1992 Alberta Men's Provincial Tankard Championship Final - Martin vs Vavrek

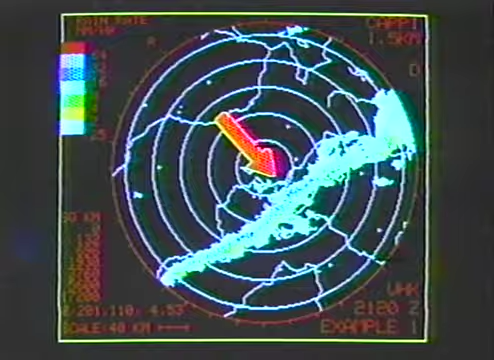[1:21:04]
while the white areas indicate very light rain, less than 0.2 centimeter per hour.
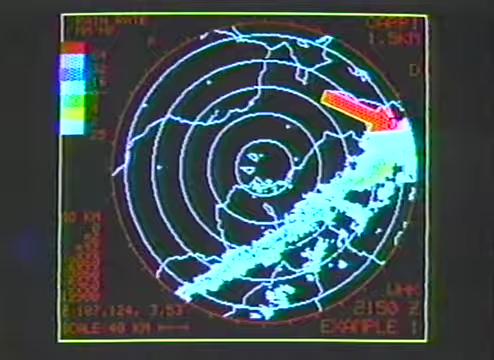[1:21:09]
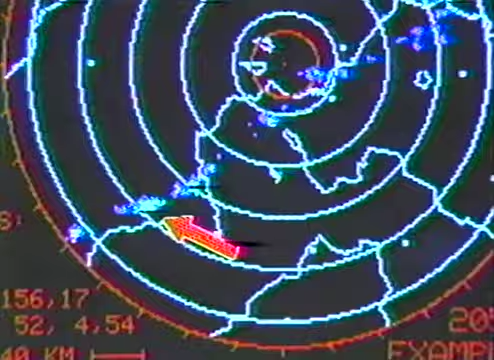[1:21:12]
The computer eliminates weaker radar returns so that the forecaster can concentrate on the most severe storms.
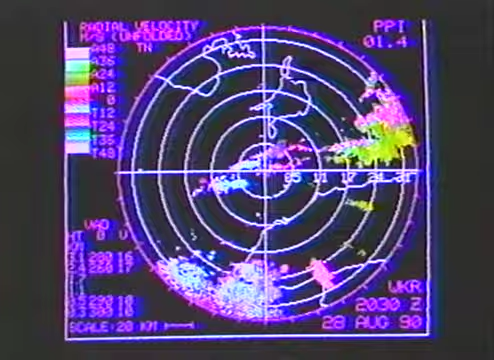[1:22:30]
The portions of the cluster which are rotating are quite small.
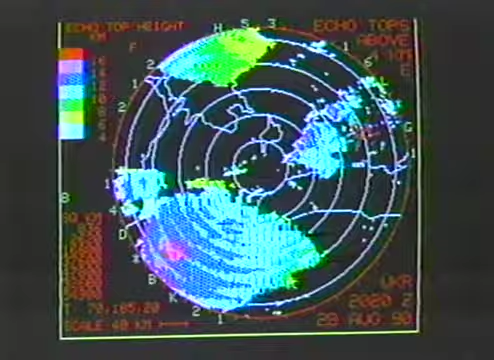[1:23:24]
cloud top heights, and storm intensity.
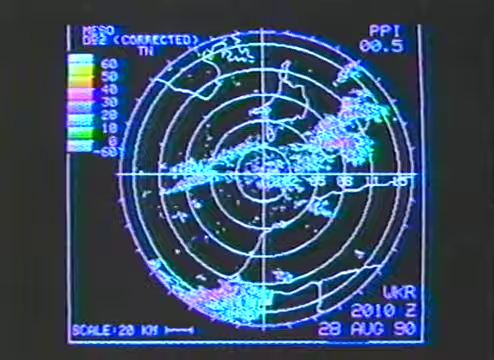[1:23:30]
The computer will also monitor the data and provide alerts for rotating thunderstorm cells and possible tornadoes. During the winter, the system will monitor snowfall areas and intensities.
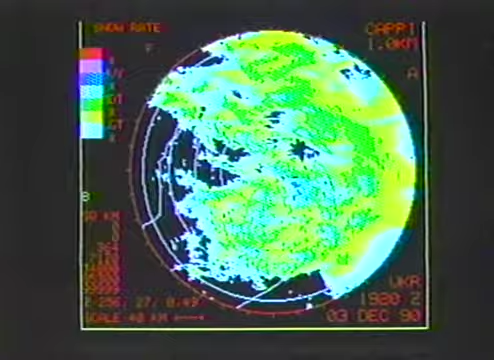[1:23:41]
Since heavy snow often occurs on the same small scales as thunderstorms, the radar will offer better predictions of local events.
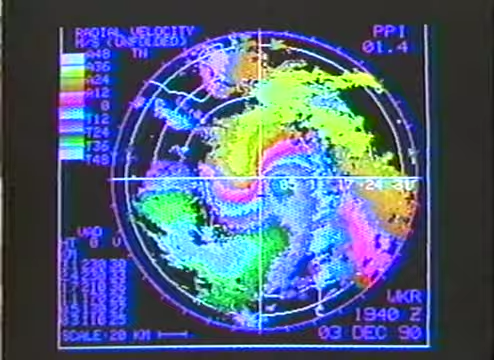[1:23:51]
The Doppler weather radar system is able to detect precipitation and wind in 3 dimensions on a very fine scale.
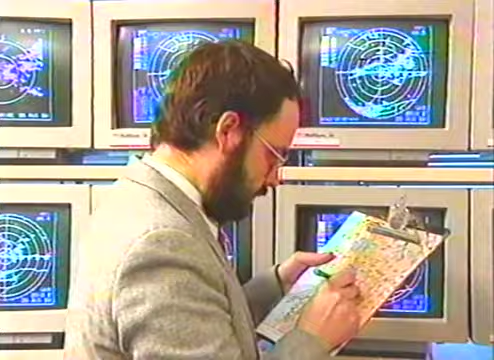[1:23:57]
This makes it an extremely powerful tool.